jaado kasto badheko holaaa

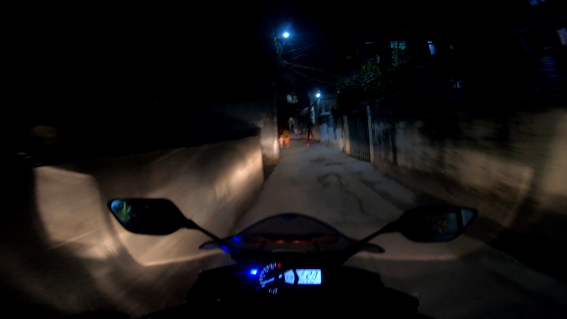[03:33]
Kusto jaado din yaar aaja. Bike bola tala nikalna pauchha tyo pani yesto jaado kya bhai tarika. Koi cha chaina raicha la janchu ma.
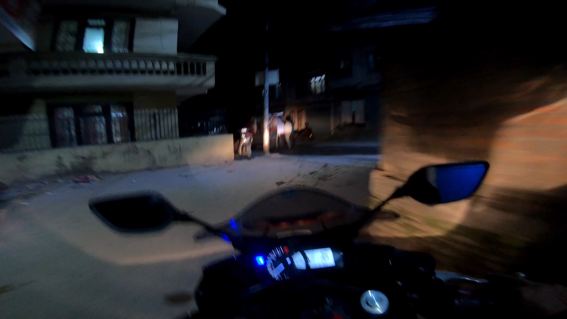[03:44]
Eta bata chaina eta ni pani.
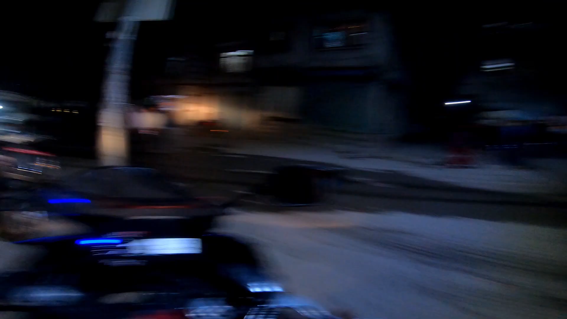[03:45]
Bhokra yaar. Tara kati chaano andhyaro bhayeko 6 baje hai aba. 6 baje andhyaro huni ke. Chabel chok ma aipugyam hami.
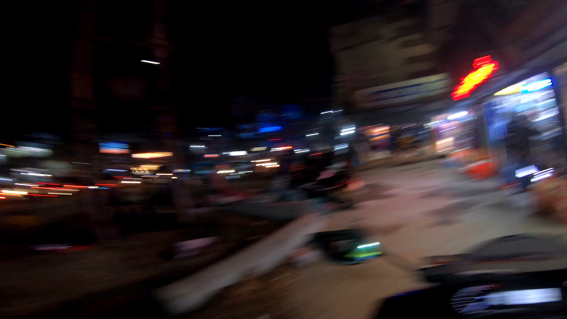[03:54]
Yaha bata uta tira janchu ma aba.
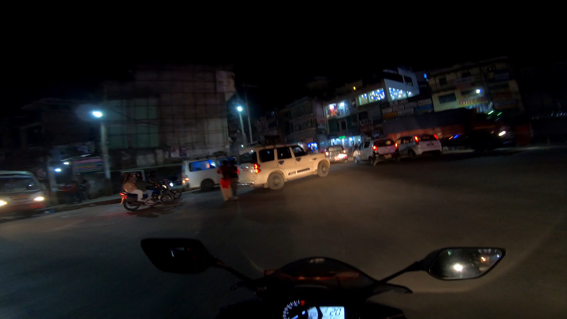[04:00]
Thakke ma chha aile yo. I go guide you, na. यहाँ चाहिँ एकदम स्ट्रेट बाटो छ. एक्सीडेन्ट हो रे नि धेरै हुन्छ. त्यही भएर कुदाउनु हुन्न यो बाटो. म चाहिँ बिस्तारै नै गइरछु. न्यू को नया शोरूम खोलेछ यार.